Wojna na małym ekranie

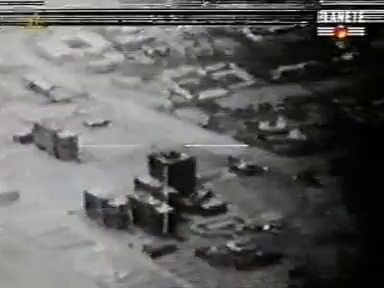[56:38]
Zbombardowano irackie bazy lotnicze i składy broni chemicznej.
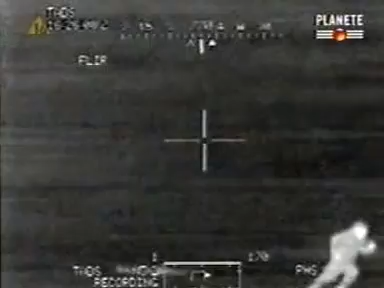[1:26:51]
Nie mogą widzieć ani słyszeć helikoptera.
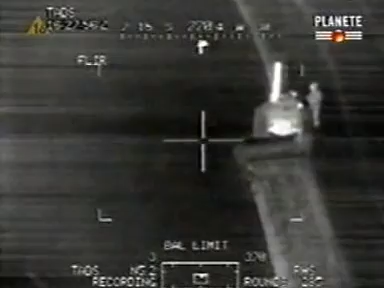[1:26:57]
Są martwi, choć jeszcze o tym nie wiedzą.
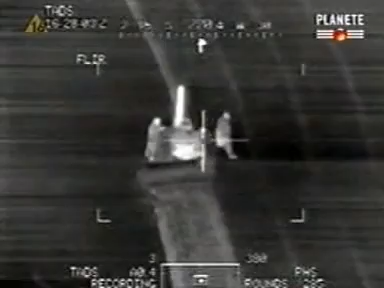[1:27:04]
Namierz go.
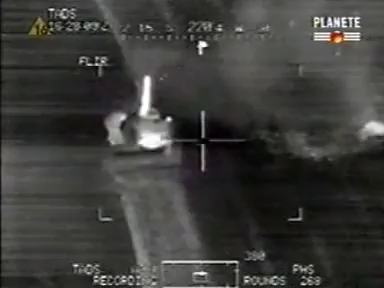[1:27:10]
Trafiony. Teraz drugi.
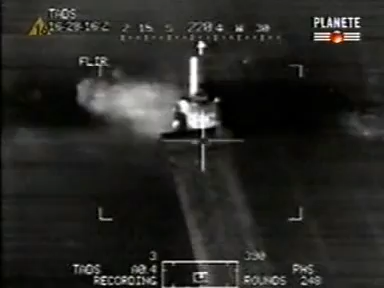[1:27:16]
Coś się rusza z prawej strony ciężarówki. Jest ktoś w środku?